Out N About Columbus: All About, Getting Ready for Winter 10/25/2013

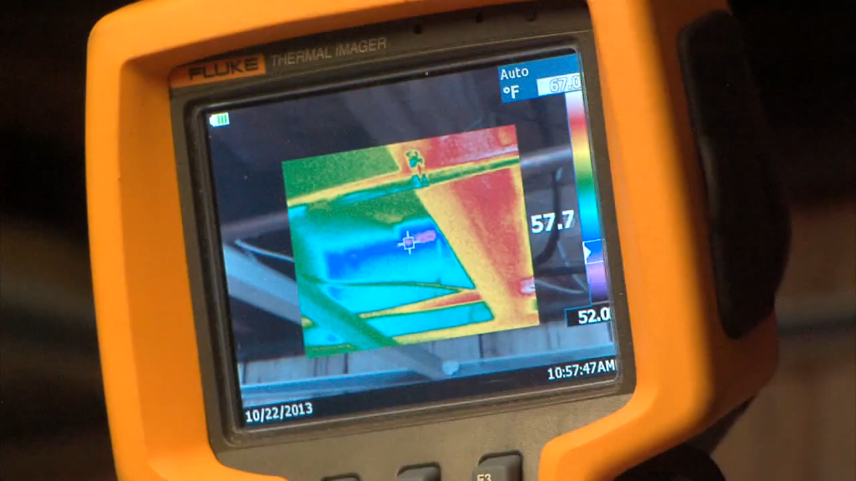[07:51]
Like seeing in between the walls to see if there's missing voids of insulation,
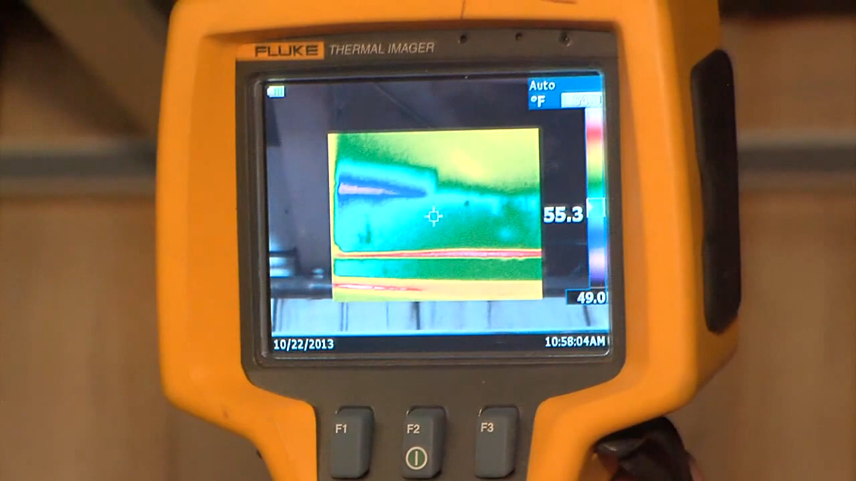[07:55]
shooting up in the attic and seeing if somebody's complaining that they're hot or cold in a room,